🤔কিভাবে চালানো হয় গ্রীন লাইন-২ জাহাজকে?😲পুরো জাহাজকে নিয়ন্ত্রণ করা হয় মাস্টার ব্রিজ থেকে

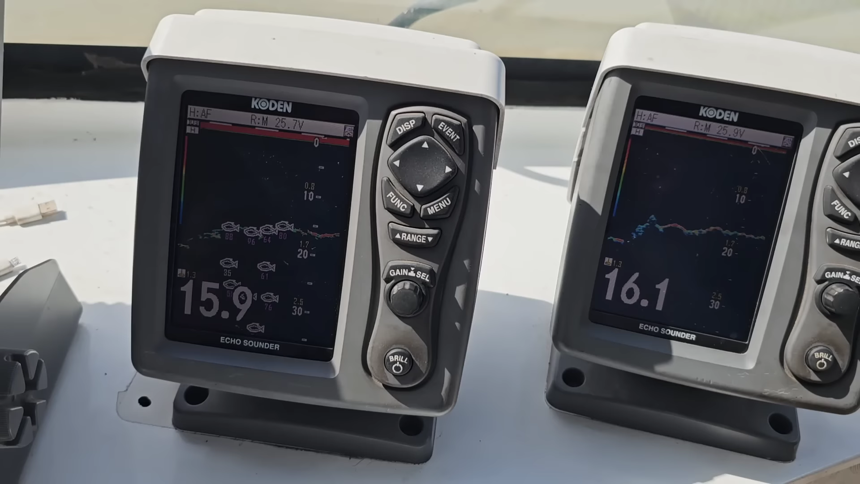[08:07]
যেহেতু গ্রিন লাইনে হাল দুইটা তাই ইকো সাউন্ডার দুইটা, পানি আছে 14 মিটার।
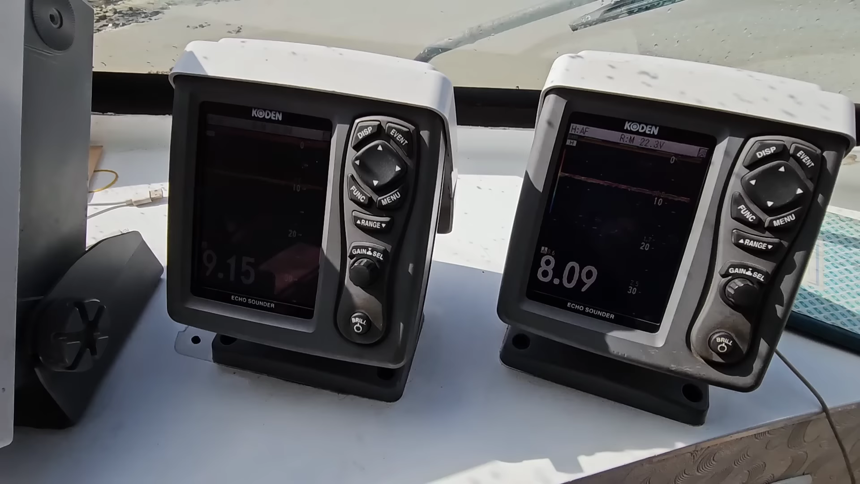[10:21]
মানে কালীগঞ্জ ঘাটের এখানে পানি আছে 8 মিটার,